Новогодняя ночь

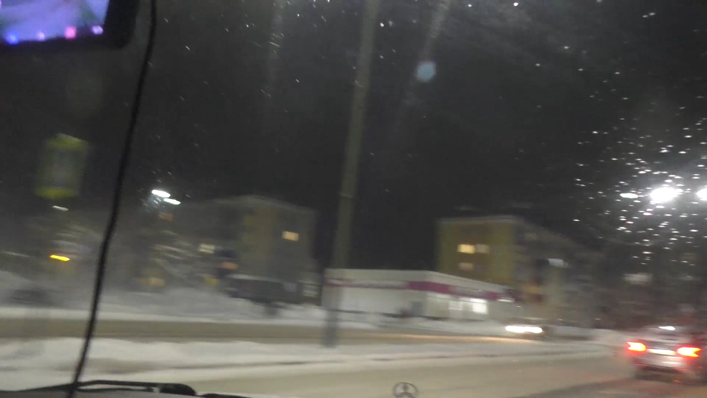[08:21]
Проспект 50 лет комсомола. Комсомола уже давно нет. А этот в честь них проспект есть. Акватория. Магазин.
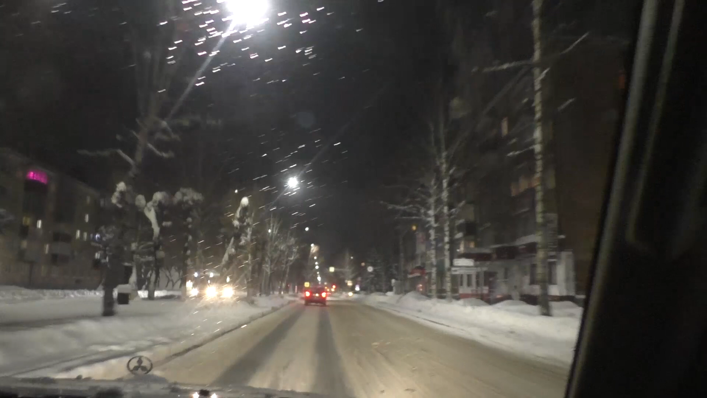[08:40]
Акватория. В этом году все больше на домах окна стали видео хорошо. Да. Домино, монетка.
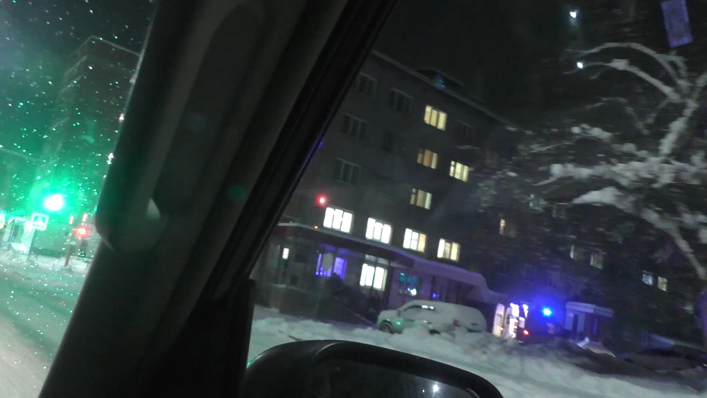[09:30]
Вот кого-то привезли, елки-палки. Для кого-то праздник, для кого-то нет. Да, для кого-то праздника нет. Продукты каждый день, ломбар, серебро, золото, бриллианты, стоматология, молочные продукты Алтая, так, калина,